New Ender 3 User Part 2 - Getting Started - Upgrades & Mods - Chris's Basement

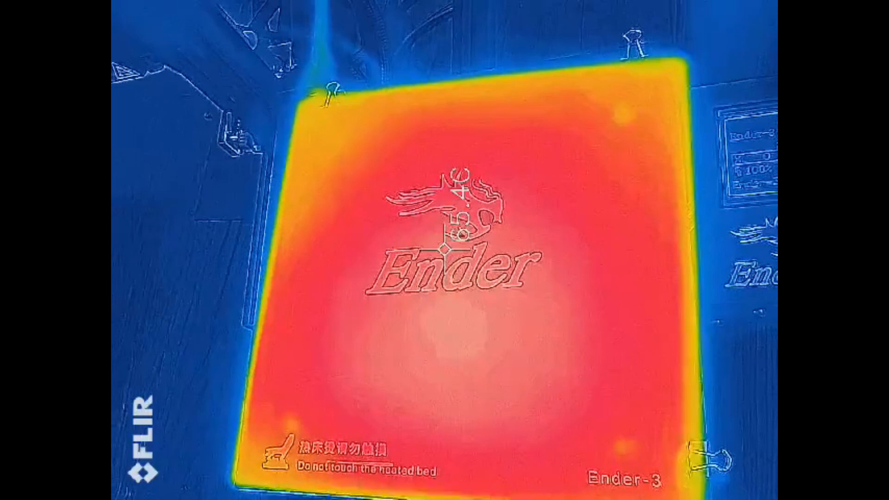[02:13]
This is set at 60C. It doesn't look too bad. A little cool around the edges, but that's acceptable.
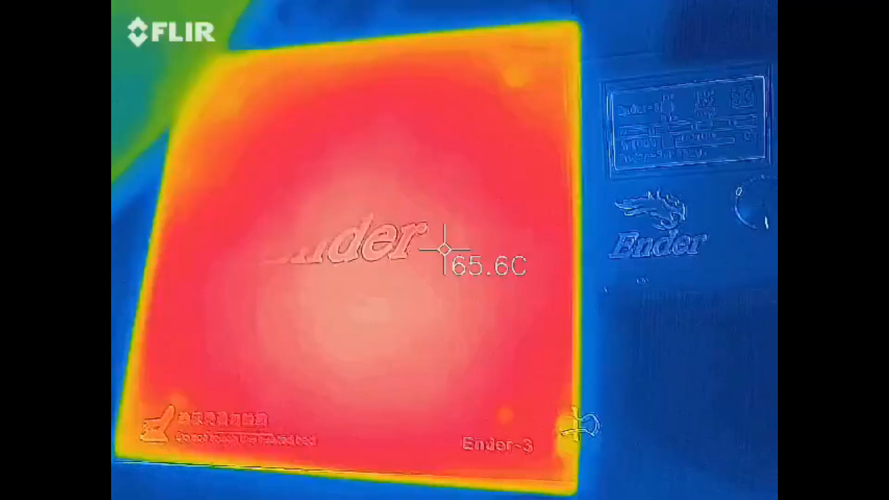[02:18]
On screen: spot 65.6°C
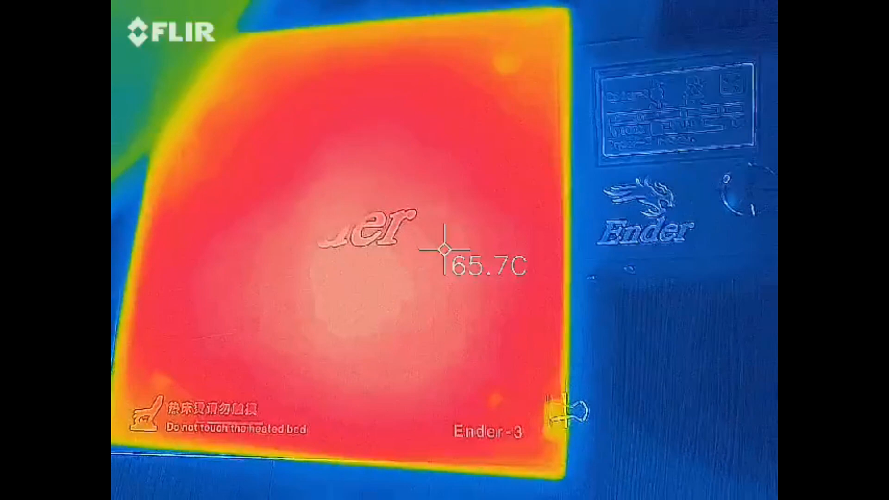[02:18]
On screen: spot 65.7°C
And here it is at 100C.
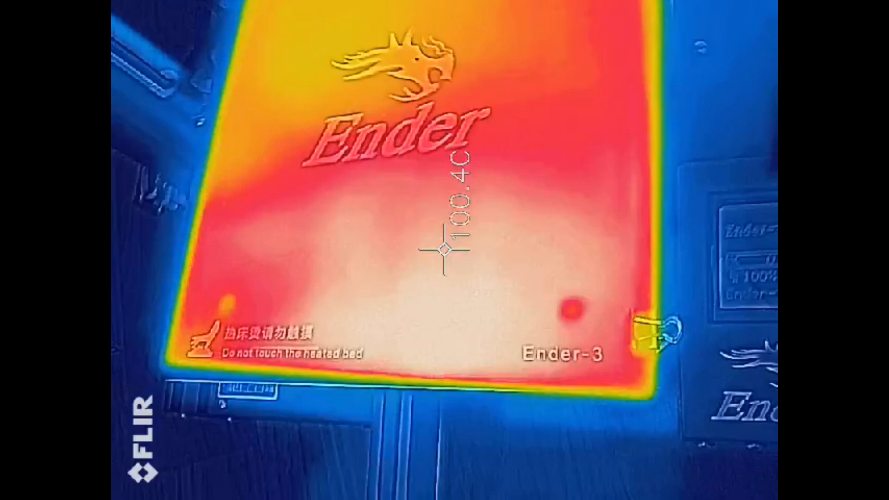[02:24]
On screen: spot 100.4°C
You can definitely, it's got a lot more concentration of heat here in the front than in the back, but for 100C, not too bad. And how about just some quick noise level benchmarks.